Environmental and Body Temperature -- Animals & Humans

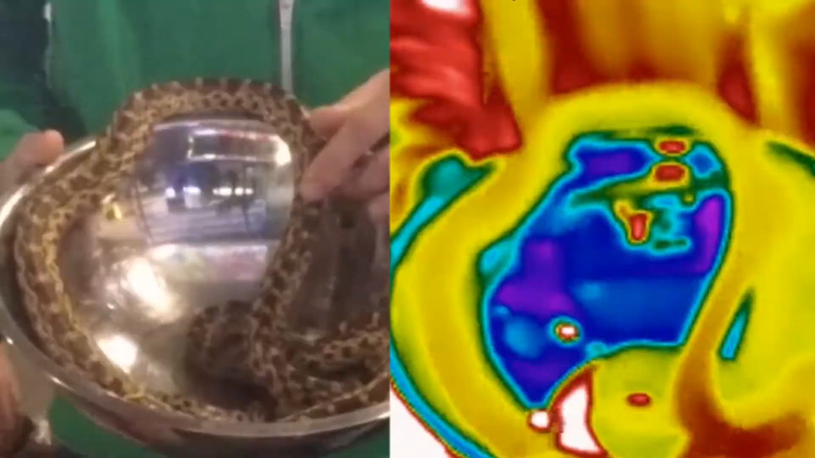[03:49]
These cameras are a tool worth knowing how to use well.
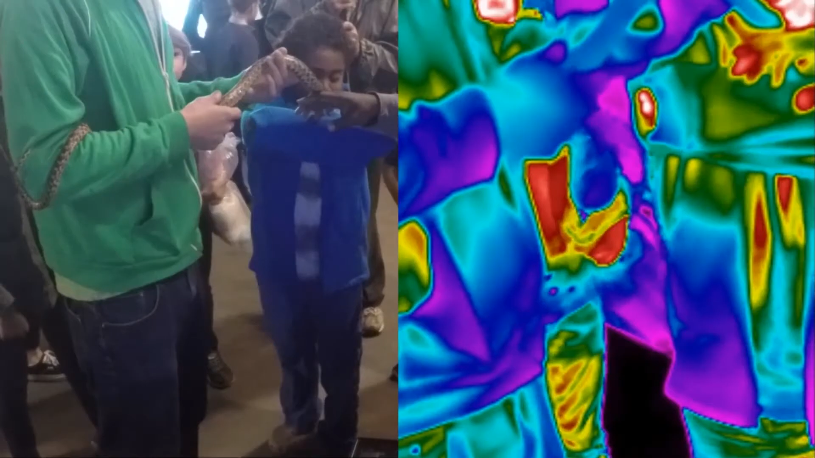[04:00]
We mammals produce a great deal of heat. The brighter the infrared light, the hotter the colors that are displayed.
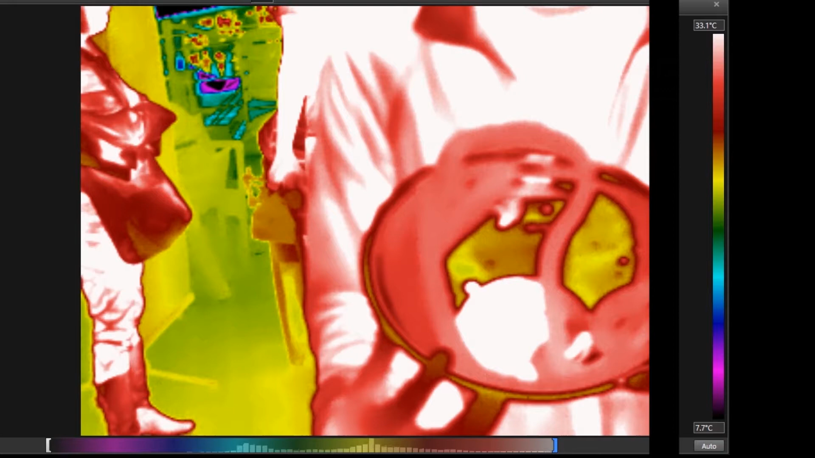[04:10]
On screen: scale top 33.1°C, scale bottom 7.7°C
In long wavelength infrared images, the light comes from the people and most of the objects you see.
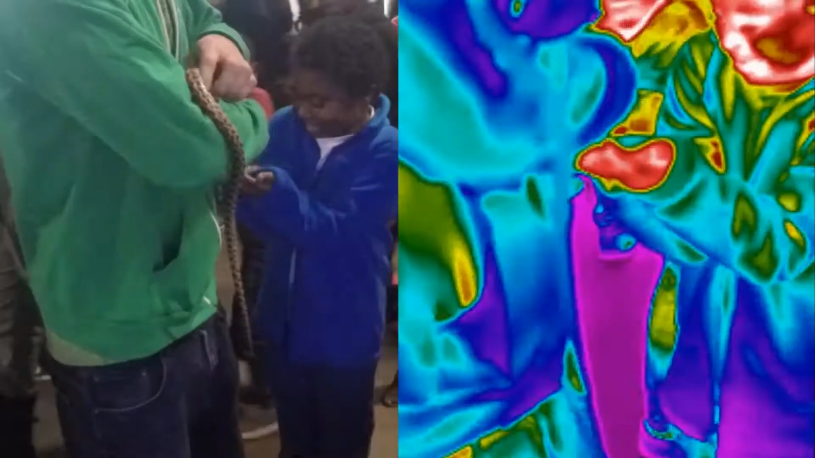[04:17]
Different than visible light cameras,
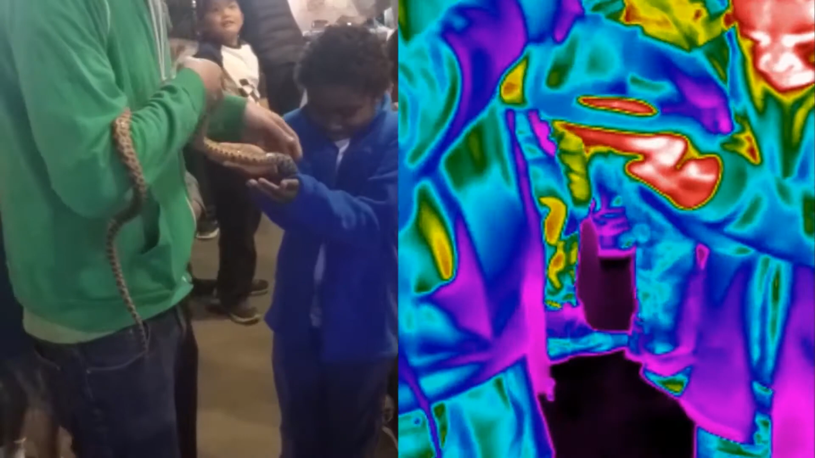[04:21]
thermal camera images are of light produced by the animals themselves.
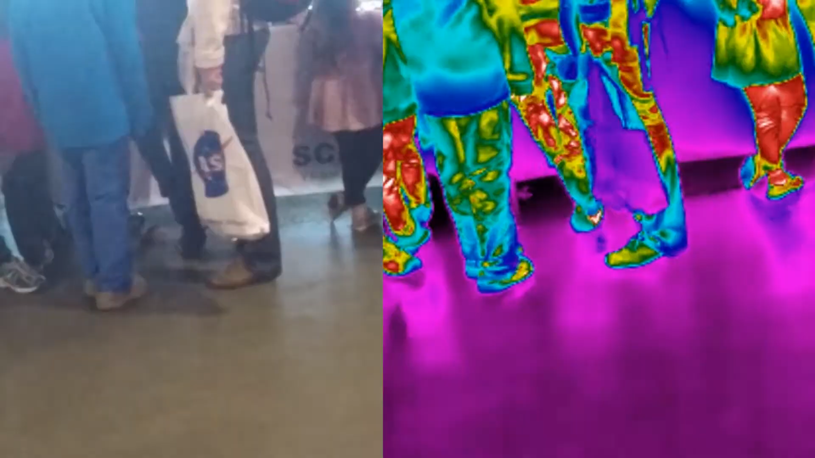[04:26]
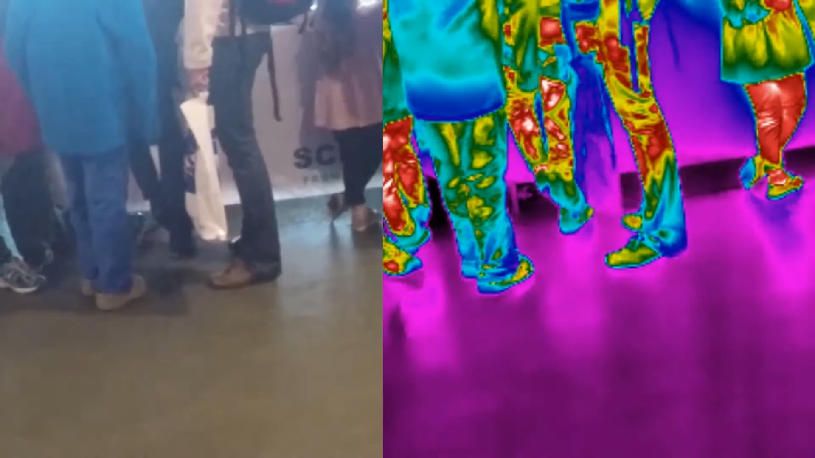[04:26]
The body images you are seeing is not a reflection of sunlight, light fixtures, or other external light sources.
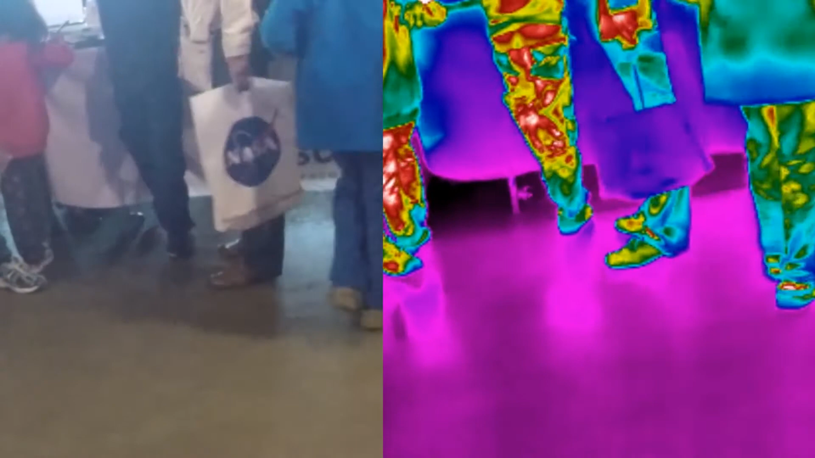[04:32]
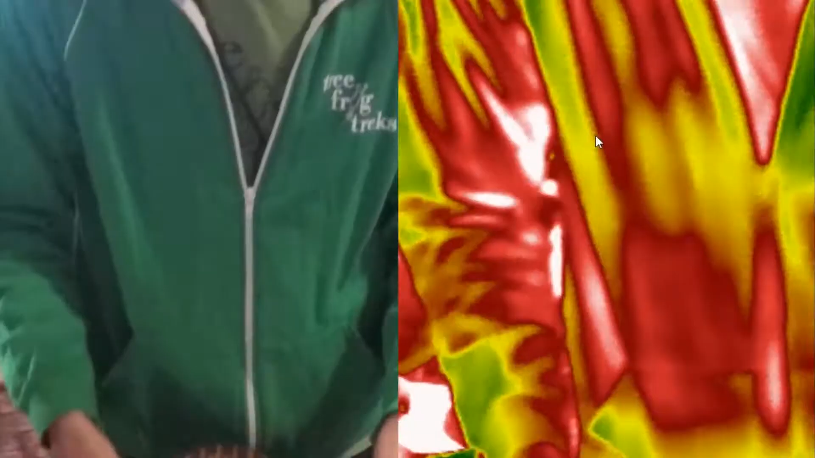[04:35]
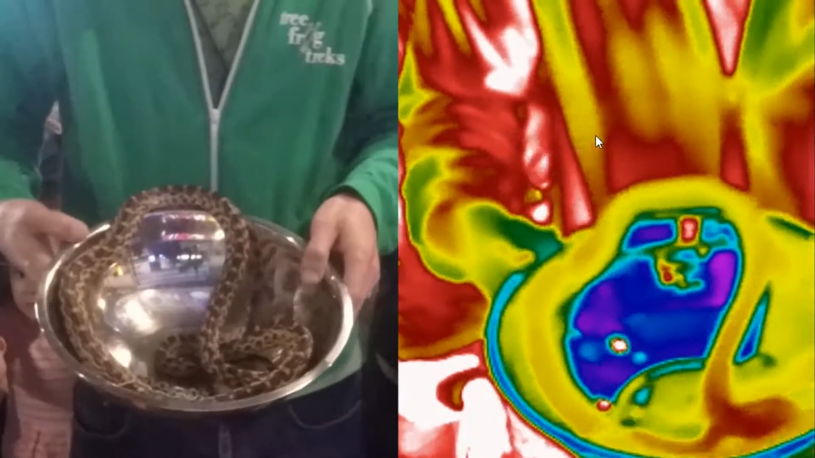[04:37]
We make a point of including smooth metal objects in this science lab station to demonstrate a familiar property of light, reflection.
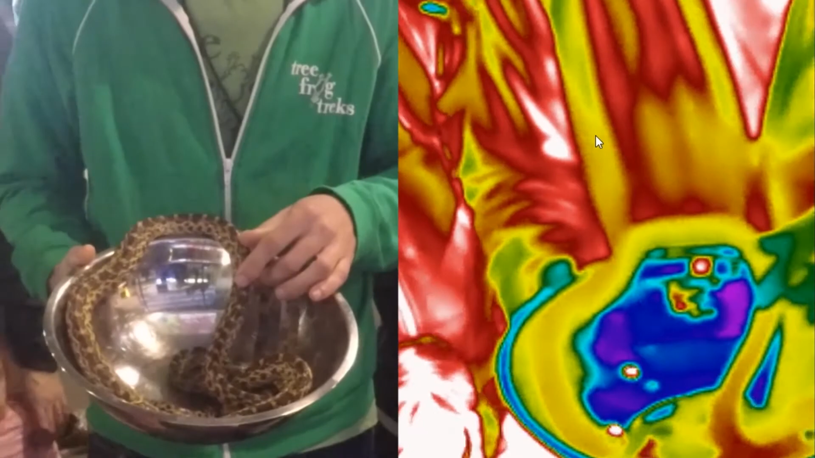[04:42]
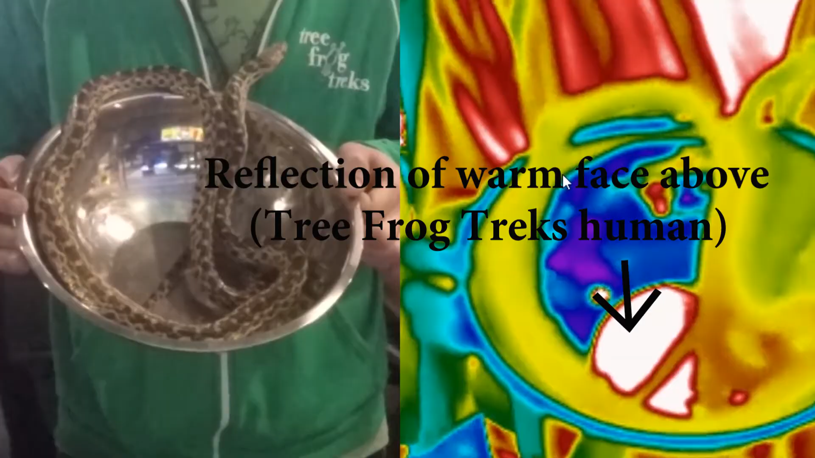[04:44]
In long wavelength infrared light, even an ordinary steel metal bowl, as seen here,
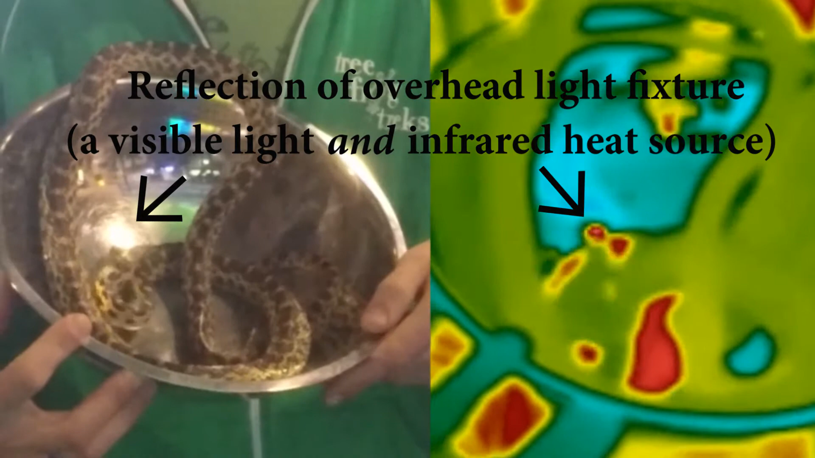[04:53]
is quite reflective of strong external infrared sources. In general in these images, what we are seeing are people's faces giving off the most light.
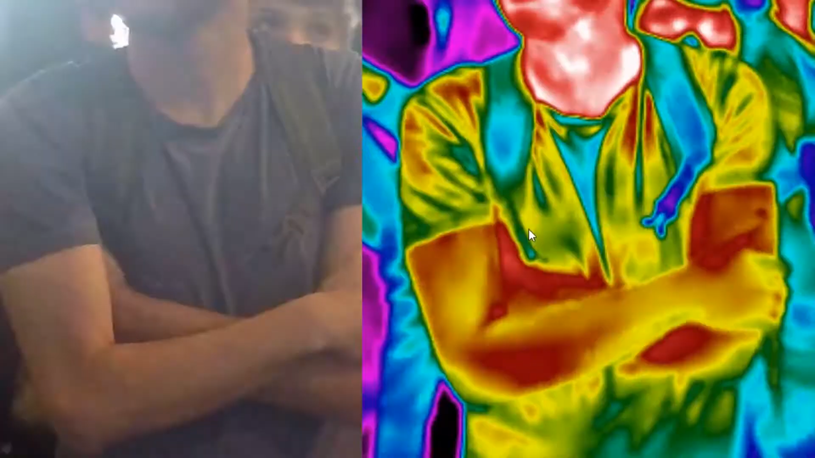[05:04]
Close fitting clothing, such as t-shirts, offers some insulation and are radiating a bit less infrared.
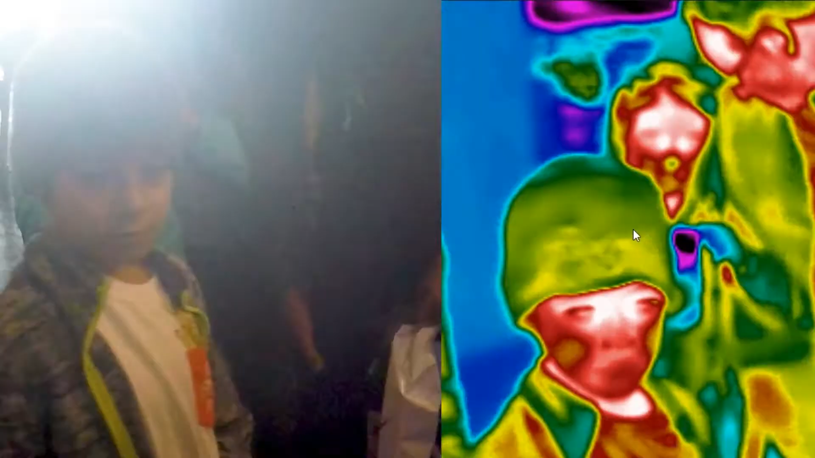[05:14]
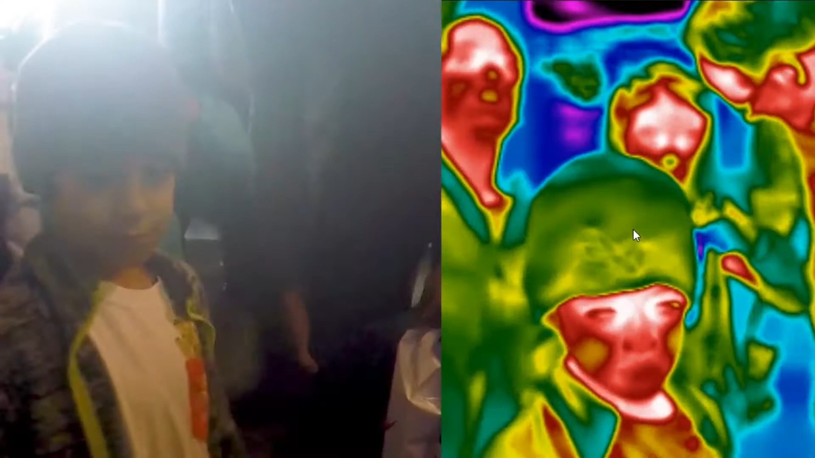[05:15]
Finally, in the colors indicating still cooler temperatures, are the heavier insulation clothes most removed from the skin, such as jackets and sweatshirts.
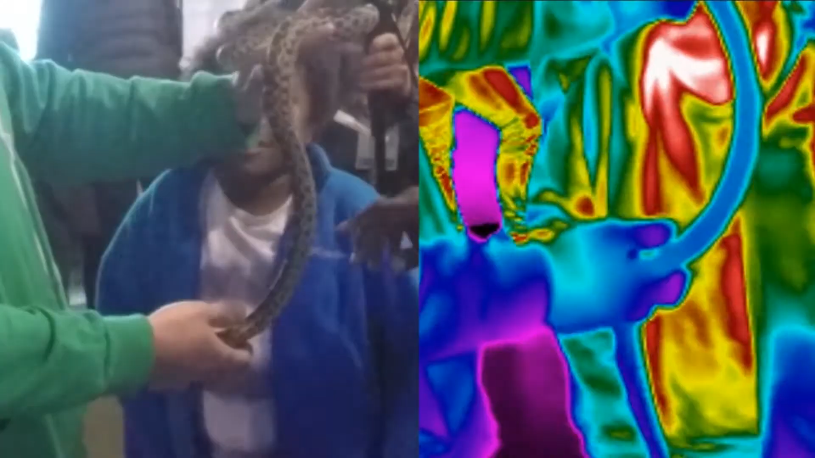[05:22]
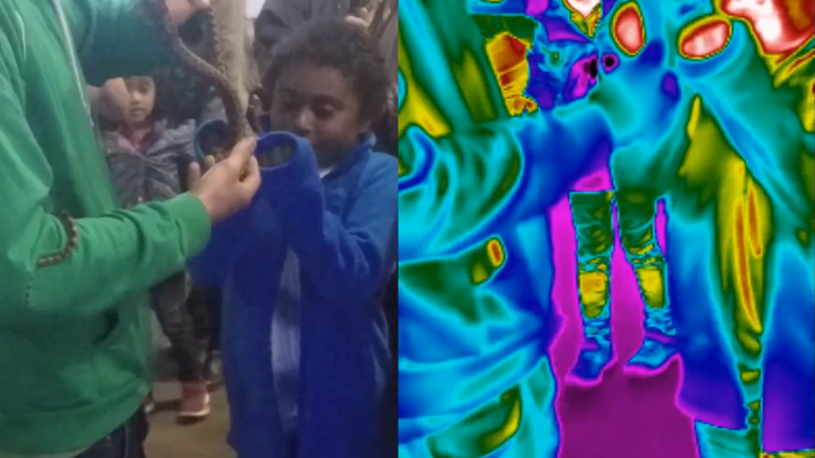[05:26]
The images confirm humans are among the endotherms. Our body temperature is more dependent on the heat produced by the chemical reactions inside us.